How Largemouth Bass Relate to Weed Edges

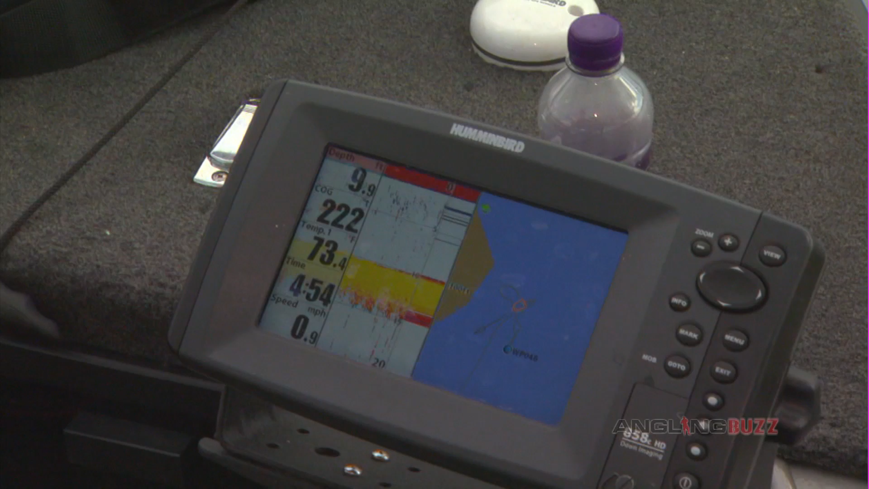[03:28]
On screen: speed 0.9 mph
But as we get closer in, you know, right to the tighter on the weed edge, you'll see those bigger marks down there. You can see that those are suspended bub, panfish, bluegills.